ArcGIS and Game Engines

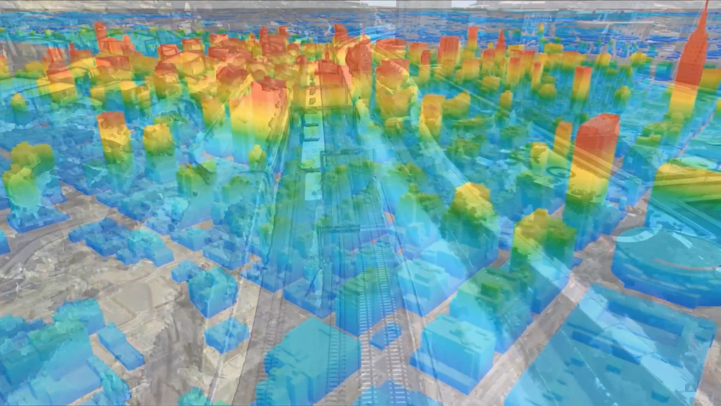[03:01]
So here we're using a custom shader on the fly to apply contrast and color to render a height map of buildings in downtown New York City.